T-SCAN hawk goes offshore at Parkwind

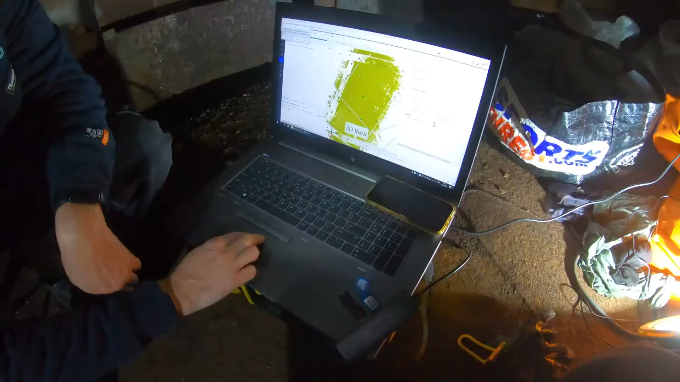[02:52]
It is combined with the inspection software from Rome and
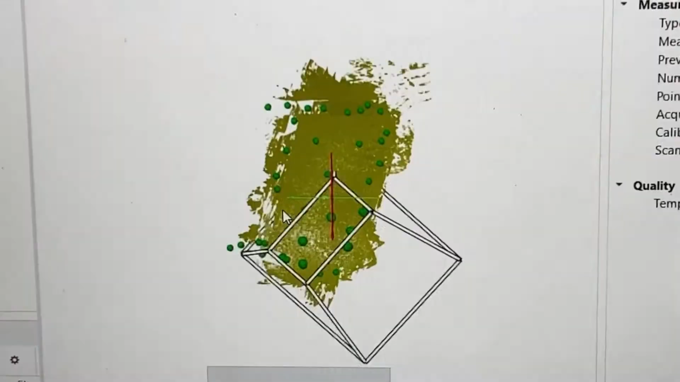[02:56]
it allows us to follow up the measurements in the real time while collecting high qualificity.